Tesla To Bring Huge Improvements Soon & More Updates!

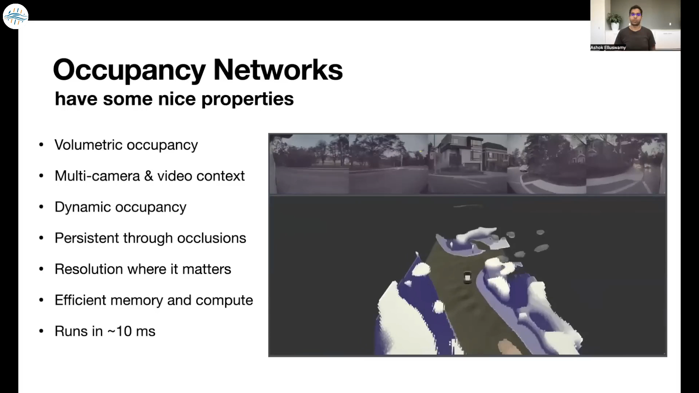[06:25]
discussed earlier ashok explained that the team developed occupancy
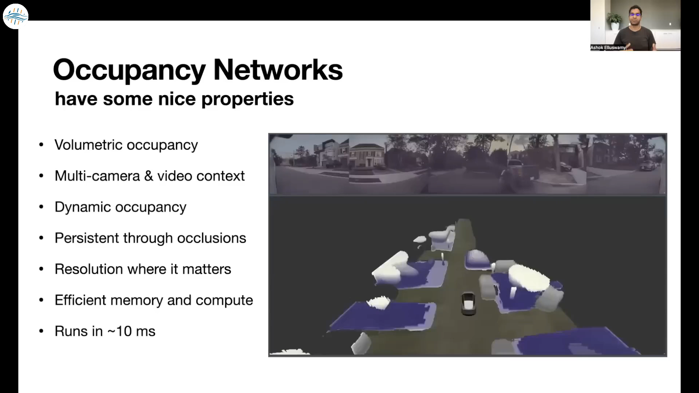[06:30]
networks which enable the car to predict the volumetric occupancy of everything around it ashok explained that the typical approaches such as image space segmentation of free space
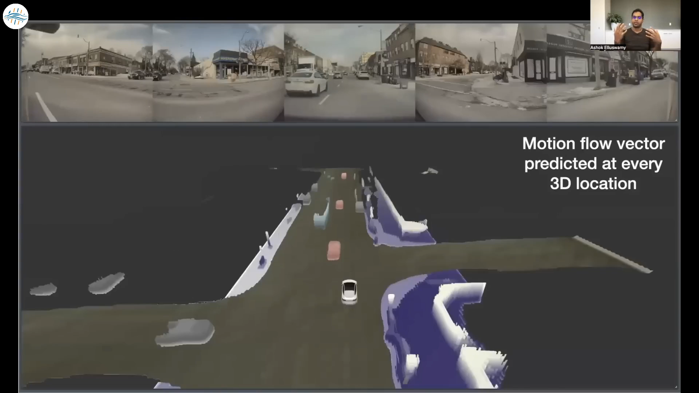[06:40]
or pixel wise depth have many issues the solution to those issues is
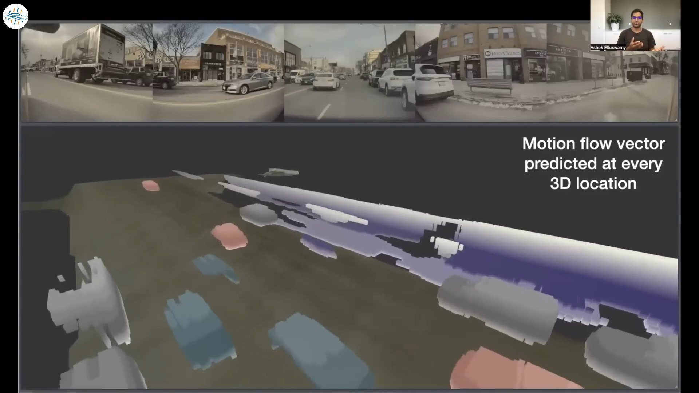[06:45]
occupancy networks in other words occupancy networks enable the car
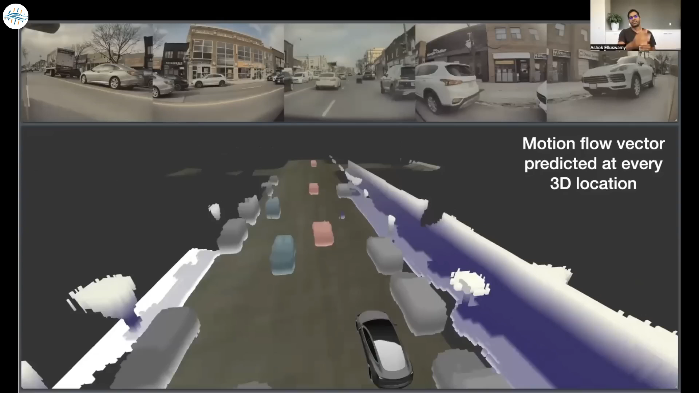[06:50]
to perceive the space around it and determine whether or not it can drive in that space for
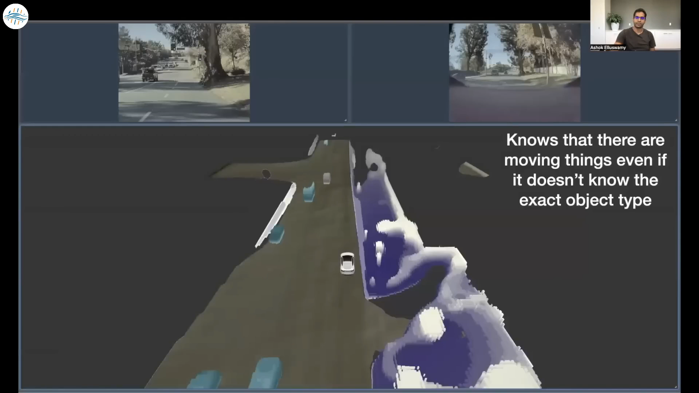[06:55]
example if a ufo were to suddenly crash in front of you while you're driving you would
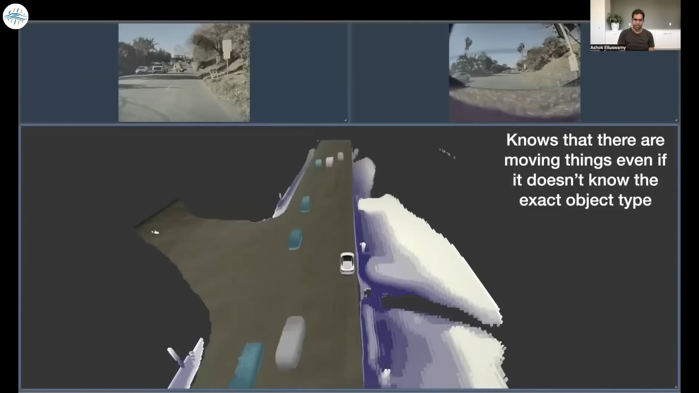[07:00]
react quickly in the safest way possible this is what the autopilot team is
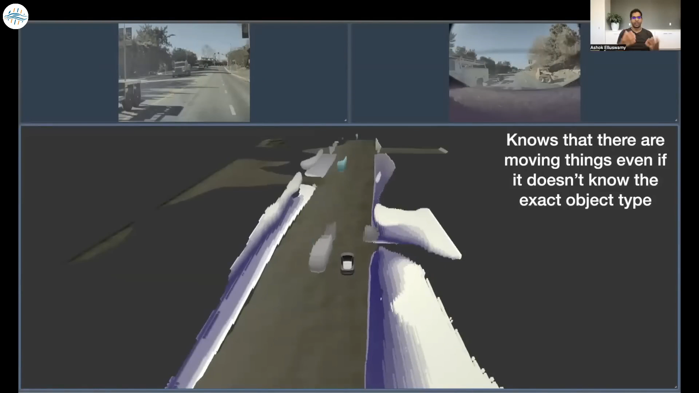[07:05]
training the software to do ashok shared details of how occupancy networks